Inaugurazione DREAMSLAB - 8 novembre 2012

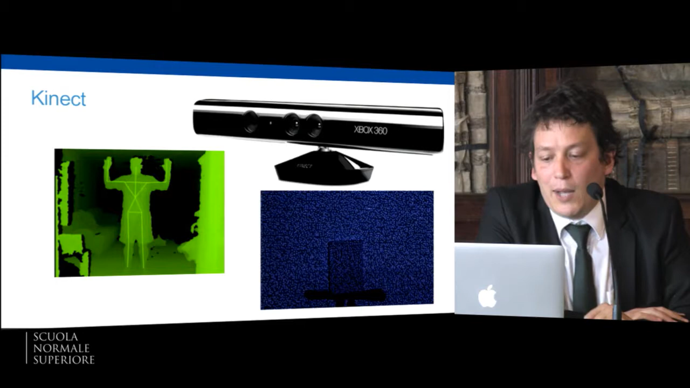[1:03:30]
è una telecamera quella specie di siluro nero è una telecamera stereoscopica tridimensionale allora sostanzialmente costruisce quella che tecnicamente si parla di mappa di profondità cioè lui misura un po' come facciamo noi con gli occhi la distanza di ogni punto dalla telecamera e lo fa perché ha due telecamere una normali
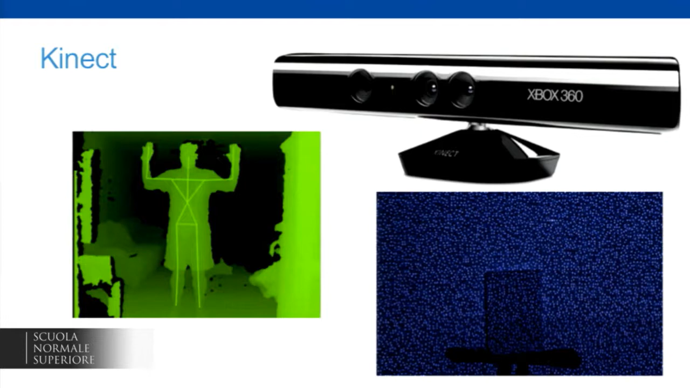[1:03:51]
e una infrarossi e quindi senza che voi vi accorgiate vi viene sparato addosso una nuvola di punti che si vede lì nell'immagine un po' bluastra è una nuvola di punti che viene sparata addosso alle cose siccome la macchina sa la forma di questa nuvola di punti
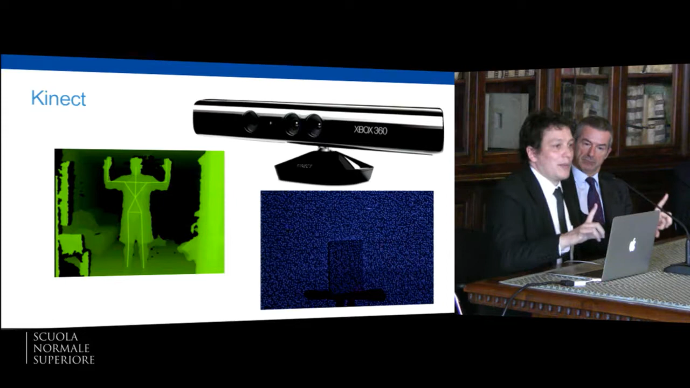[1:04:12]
lei guarda come varia e in base a questo poiché ha due camere
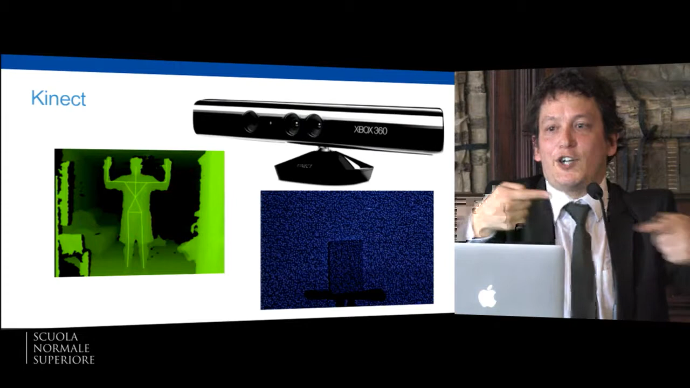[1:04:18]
riesce a stimare la distanza di ogni punto dalla camera e quindi
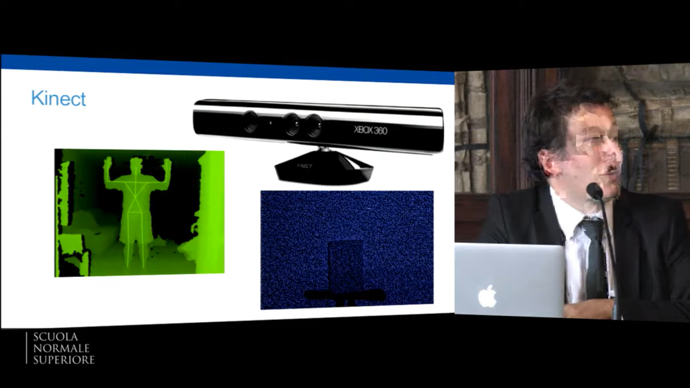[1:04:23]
ricostruire un mondo 3D sopra questa è stato fatto un lavoro enorme di software quello che fa l'hardware è produce semplicemente questa mappa che dice ogni punto quanto è lontano dalla camera con una precisione notevole stiamo parlando del millimetro quando è vicino alla camera
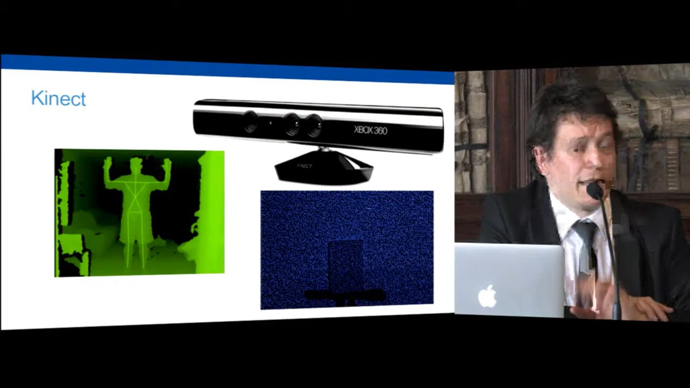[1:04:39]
però diciamo la parte superiore viene fatta dal software ed è quella di riconoscere persone e quello che succede è che la macchina non vede più tanti punti colorati dalla camera ma vede una persona che si muove e gli costruisce attorno uno scheletro 3D quindi esistono queste applicazioni per debugging perché poi però fanno un po' impressione in cui tu ti muovi di fronte e la macchina ti disegna uno stecchino sopra per ogni segmento del
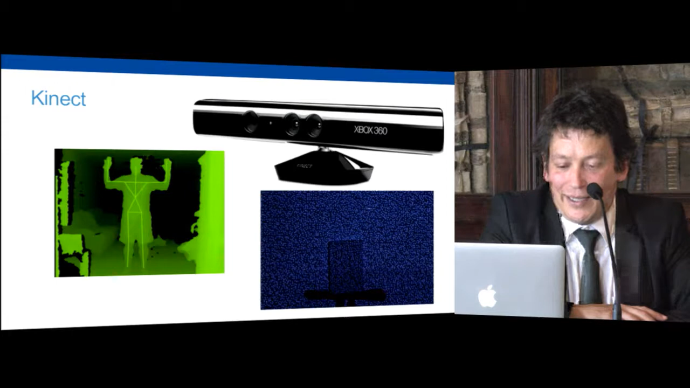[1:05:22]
corpo e quindi adesso è materia di ricerca quello di analizzare i comportamenti del corpo umano perché sono utili per dare informazioni alla macchina già diciamo forme più semplici sono disponibili nei televisori se le serie un pochino
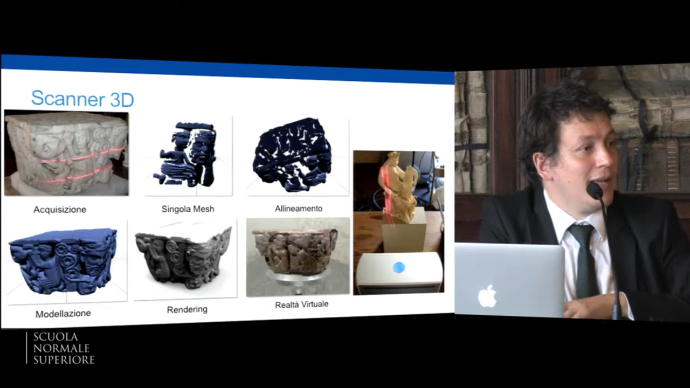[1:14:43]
misurando il tempo e altri parametri stabilisce con una precisione che in alcuni casi può essere sotto diciamo questo qui è la precisione di decimo di millimetro circa per cui uno può prendere un oggetto reale trasporlo produce dei frammenti in realtà quindi poi c'è un lavoro umano che uno si mette lì prende i frammenti ottenuti allinearli ottenere
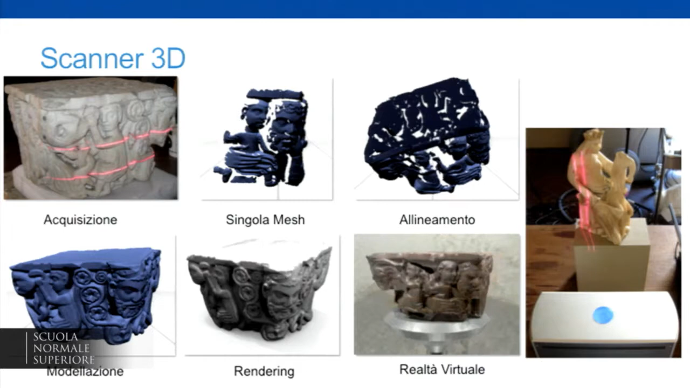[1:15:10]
l'oggetto alla fine si fa il rendering in 3D e poi volendo lo si passa alla stampante ci sono un po' di strumenti per fare spettroscopia quindi analizzare non solo